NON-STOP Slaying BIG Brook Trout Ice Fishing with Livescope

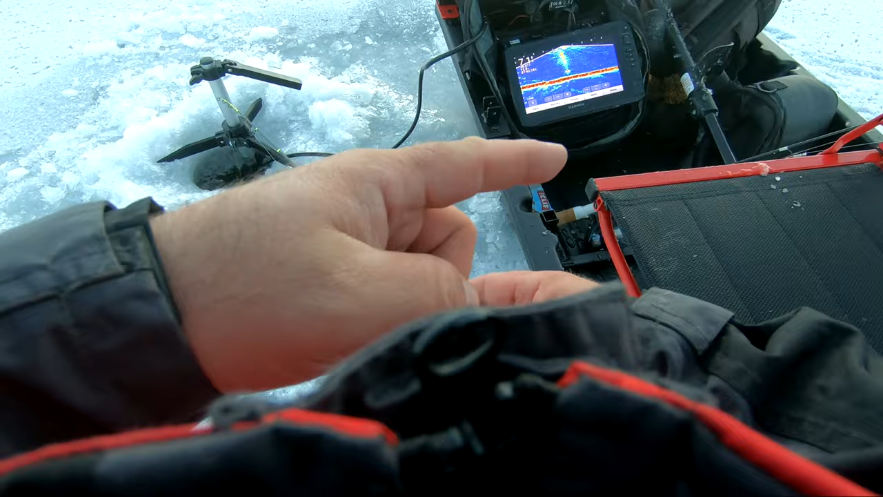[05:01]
as you can see on my Livescope, let it hit the bottom just in case there's fish cruising it. And then I lift it up, oh, I would just say about 10 inches. And my goal is to see that the fish can see it. And then if I mark a fish higher, I reel up to it. See, we've caught a couple here, and I'm thinking if I don't see a fish come in about two flat minutes, I'm going to move.
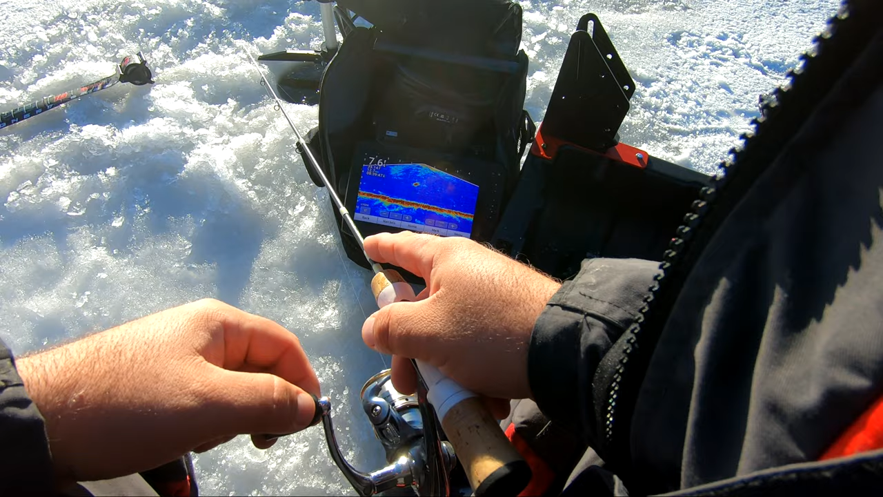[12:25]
You see my lure, so I kind of go all the way up. At times, that'll bring a chase out of nowhere.
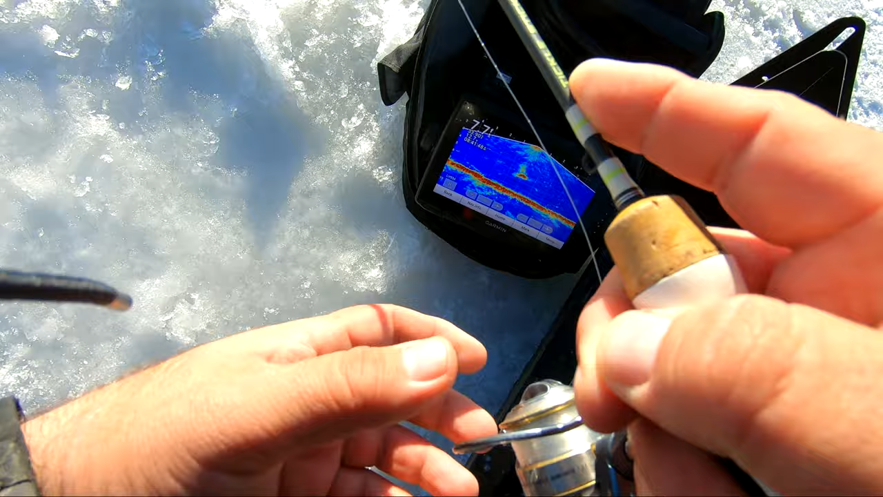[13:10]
Hit it, hit it, hit it. Come back, you bastard. I know you got a taste. Come on. Well, that's a good fish. Either that or they get magnified. No, that's a good fish.
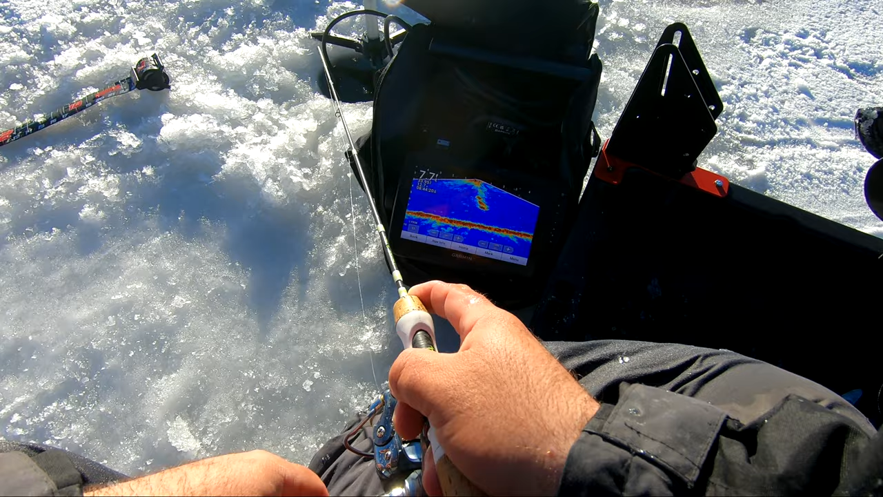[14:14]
Guys, look at this fish. It's gonna eat. Don't know which one. Come on, come on, come on. Smack it, let's go. Let's go. Oh, don't give up.